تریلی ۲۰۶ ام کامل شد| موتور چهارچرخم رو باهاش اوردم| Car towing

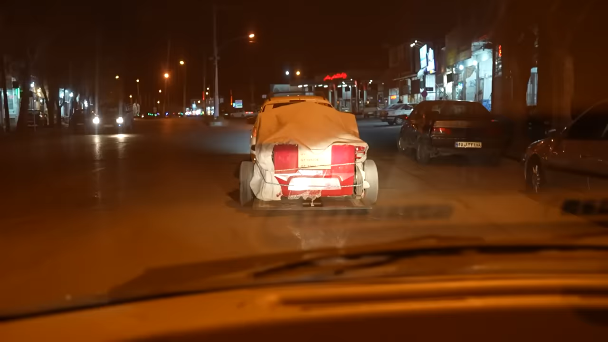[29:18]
بچه تا الا که همه چی اوکی اه یه ذره دیگه رو آما داریم یه ذره که نتازه داریم از شهر خارج میشه